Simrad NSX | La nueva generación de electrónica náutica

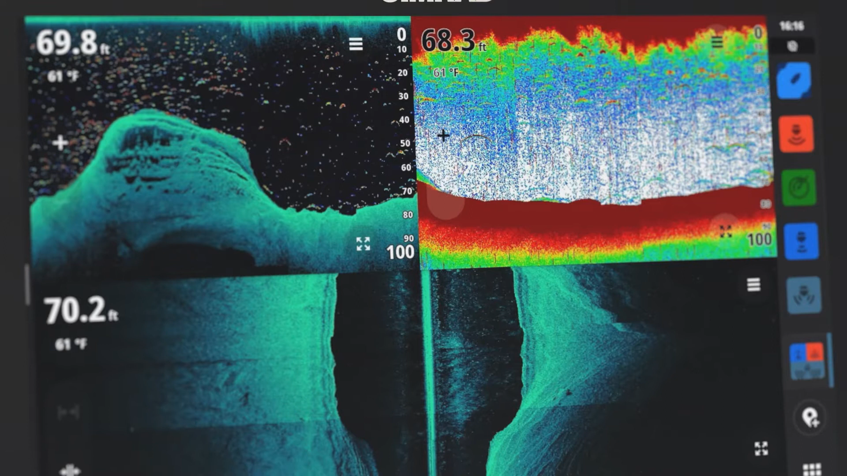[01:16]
On screen: water 61°F
Tecnología de sonda de última generación y compatibilidad con una amplia gama de transductores de 1 kilovatio.